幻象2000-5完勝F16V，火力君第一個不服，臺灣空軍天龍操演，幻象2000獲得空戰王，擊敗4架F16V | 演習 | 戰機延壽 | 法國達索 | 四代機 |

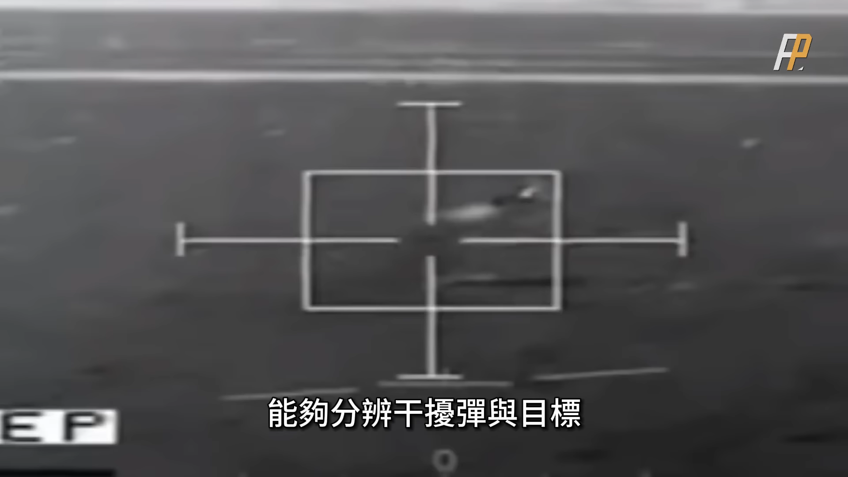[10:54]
能够分辨干扰弹与目标,
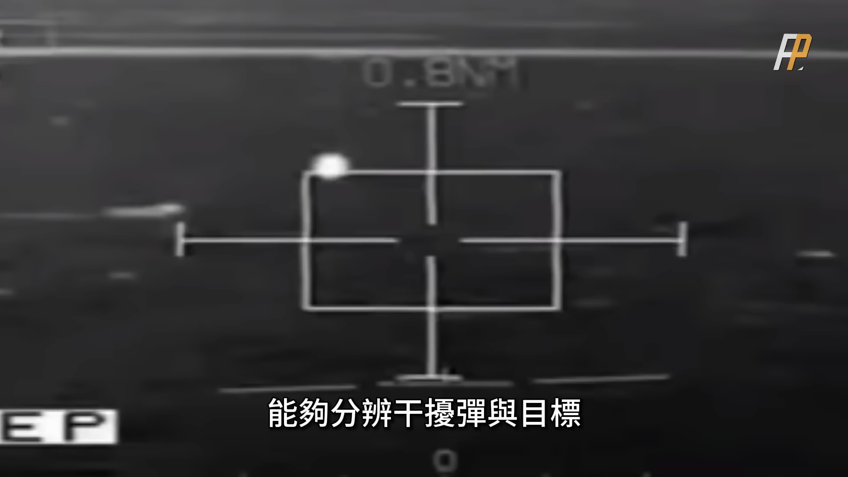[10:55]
抗干扰能力非常优秀,
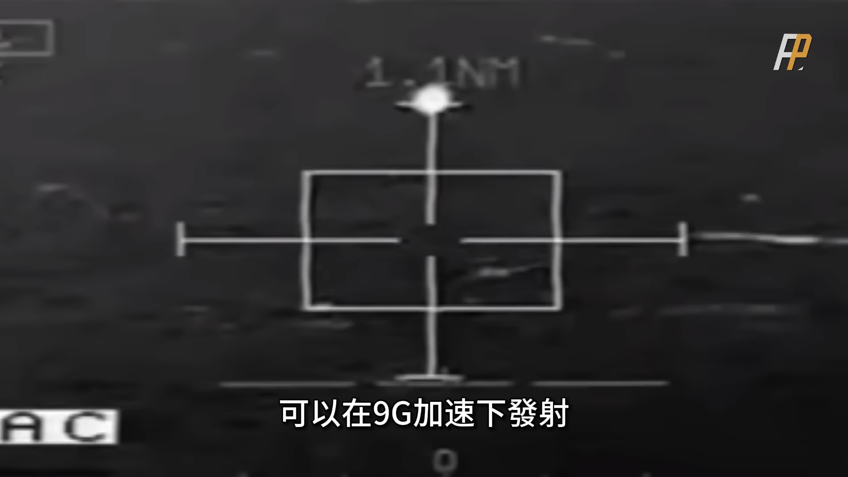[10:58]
可以在9G加速下发射,